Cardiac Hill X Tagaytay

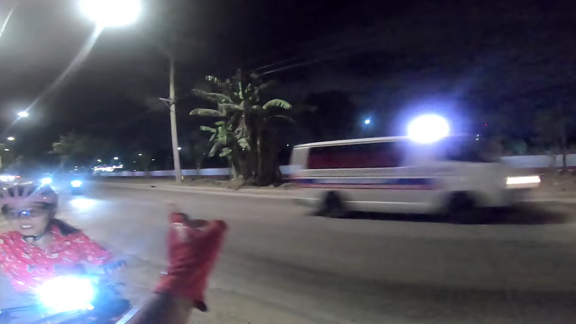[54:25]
So sila dito. Sa kayo iikot. Ayun, sa U-turn doon. Kasi nakakatakot tumawid dito sa C6.
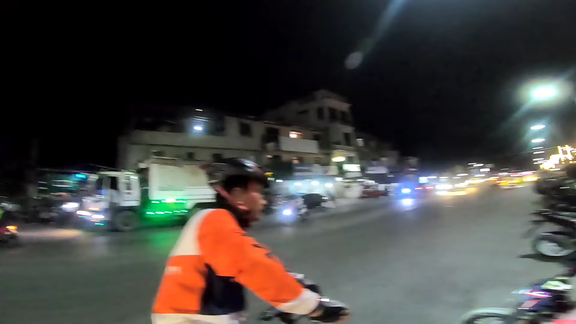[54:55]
Yan, so kami na lang ang mga natitira. Ayan si Tino. Ingat pre ha. Thank you. Diyan na kayo, nakaporma na kayo eh. So yan, nagpaalam na si Charles. Pakaliwa na sila. Hirap kasi huminto rito. Dito sa Barkadan Bridge, may stoplight kami, diretso kami.
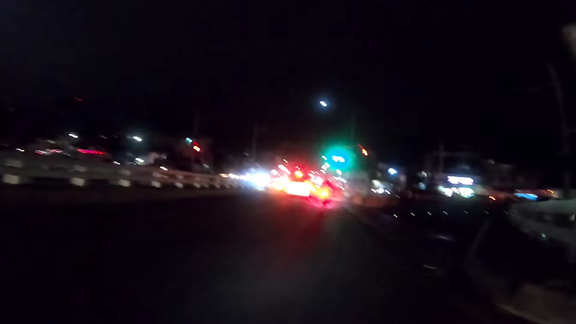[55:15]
Ito na yung Highway 2000.
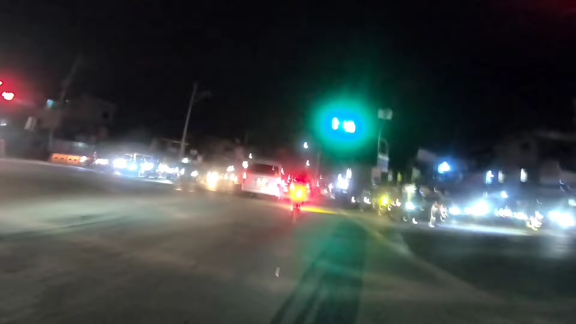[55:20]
So pwede naman kami kumanan. Diretso na lang kami para may kasabay si Sir Ben.
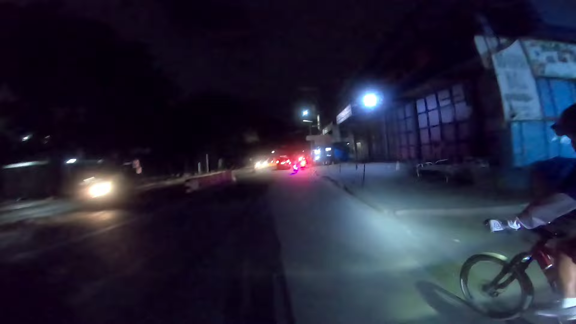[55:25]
And so yun mga ka-adventure, andito na kami sa Taytay Changge. Dito na kami maghihiwalay ni Sir Benny. And Sir Benny, shoutout Sir Benny.
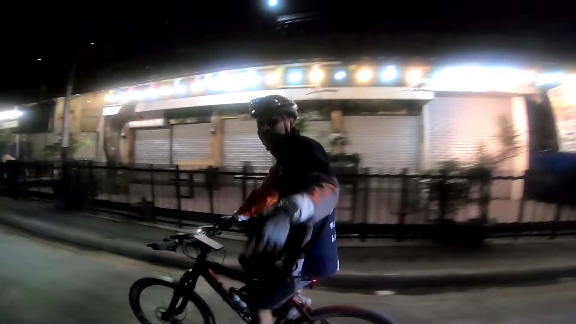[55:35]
Shoutout. Salamat sa maganda na ride. Thank you Lord. Yun oh. Isa pa, meron pa. Ingat kayo, ingat pa. Okay, thank you Sir Benny. Para dire-direcho ka na. And si Tina, sa likod oh. So ahong pa to ng habila. And dyan kami maghihiwalay oh.
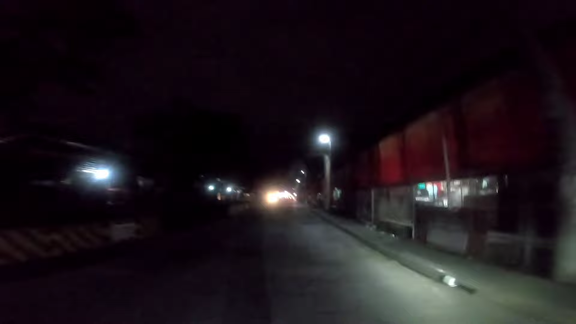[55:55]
Tatawid siya dyan kami kakanan. So paano mga ka-adventure, bali dito ko natatapusin yung video. Maraming salamat nga pala dun sa mga nakasama natin sa ride na to. At maraming salamat nga rin pala dun sa nag-imbita sa atin sa Silang Cavite. Yan kay Ma'am Lani at kay Sir Dennis. At syempre maraming salamat din dun sa mga nanood dyan at sa mga patuloy na sumusuporta sa akin dyan.